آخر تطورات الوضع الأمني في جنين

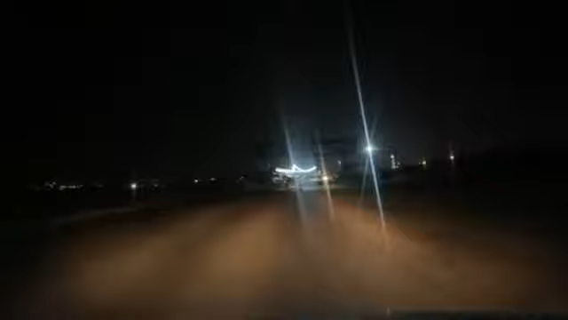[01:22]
وأفراد العائلة إذن ضابط المخابرات الإسرائيلي يهدد بشكل صريح وواضح عائلة الشهيد في حال استمرت في تجاهل طلب ضابط المخابرات الإسرائيلي بتسليم أنفسهم الآن
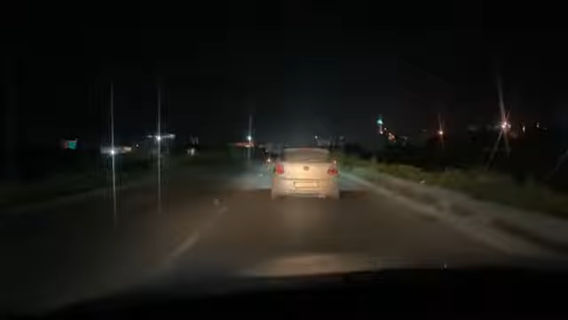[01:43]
هناك دعوات واسعة من الكل الفلسطيني التوجه نحو مخيم جنين والمدينة بشكل عام لصد أي هجوم للاحتلال على المخيم وعلى المدينة إذن لا يزال هناك توافد كبير للشبان من
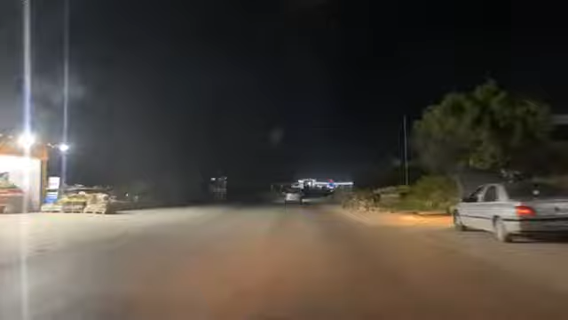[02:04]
مخيمات ومدن شمال الضفة الغربية المحتلة نحو مدينة جنين هناك عدد كبير من المواطنين والشبان الآن لا يزالون يتوجهون نحو مدينة جنين
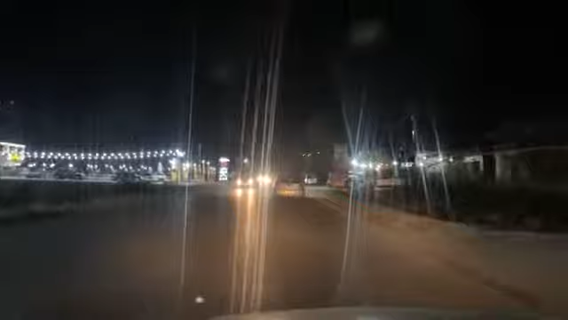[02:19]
من أجل صد أي عدوان على المدينة كذلك بعد قليل سيكون هناك كلمة للأمين العام لحركة الجهاد الإسلامي زياد النخالة في مدينة غزة للوقوف على مجريات ما يحدث أو التطورات الميدانية هنا في مدينة جنين أيضا الشبان والمقاومون في مخيم جنين
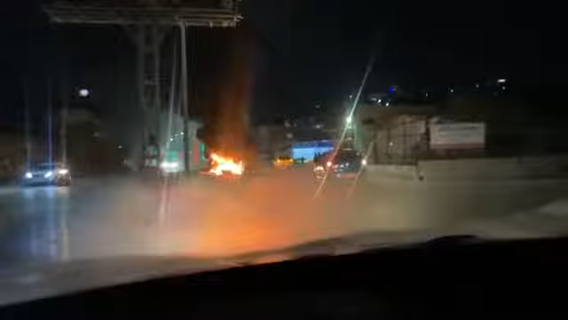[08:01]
جنين هناك إشعال للإطارات المطاطية وتواجد